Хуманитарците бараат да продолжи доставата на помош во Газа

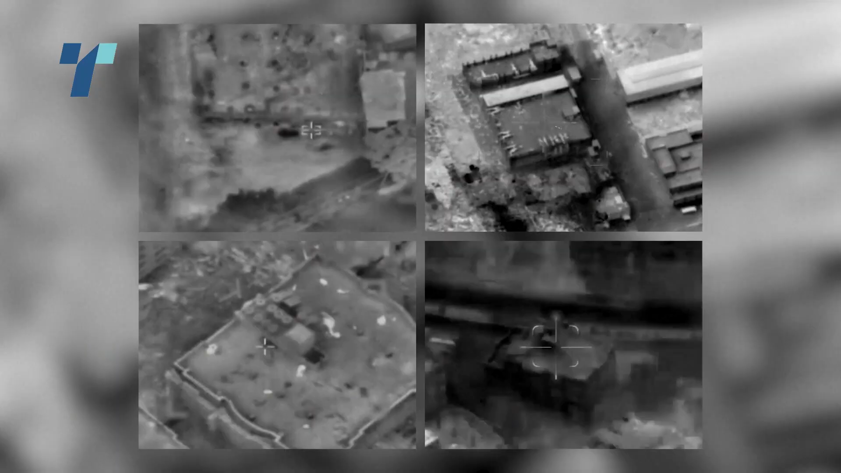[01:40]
Израјл го с големи бројот на воздушни напади во Газа, додека Хамас продолжува со ракетните напади.
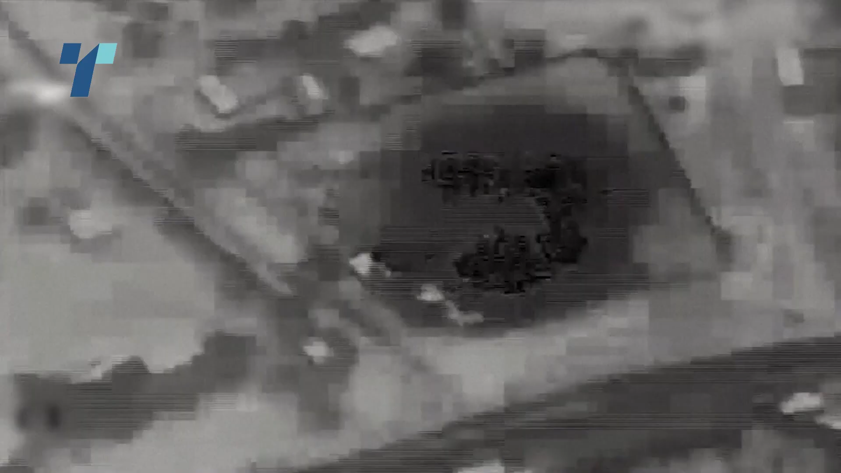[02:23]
Покрај тоа Израјл извршил воздушен напад и врз джамија на западниот брег,
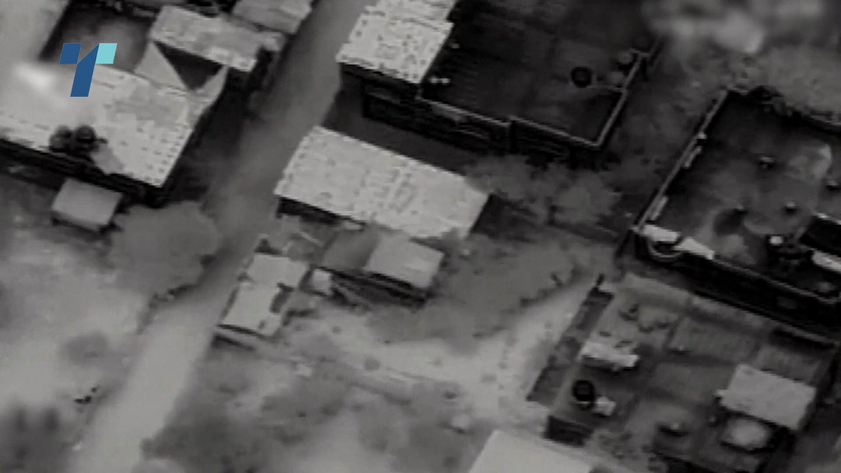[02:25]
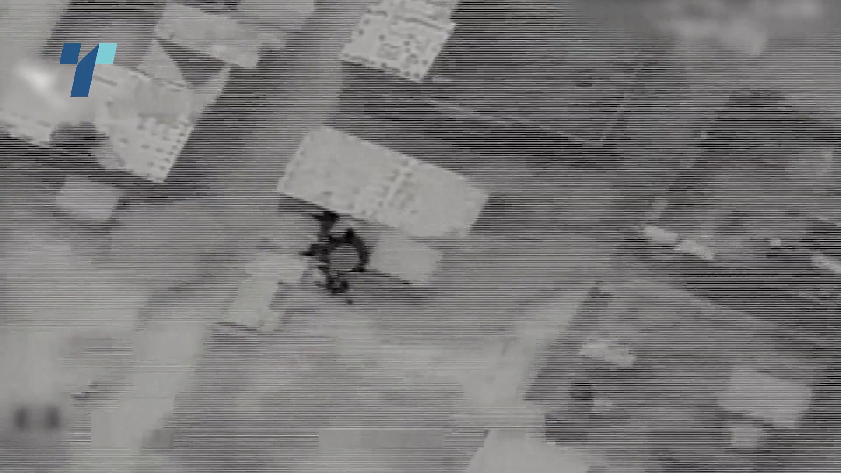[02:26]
тврдејќи дека таа засолнувала келија на Хамас, која планирала нови напади во Израјл.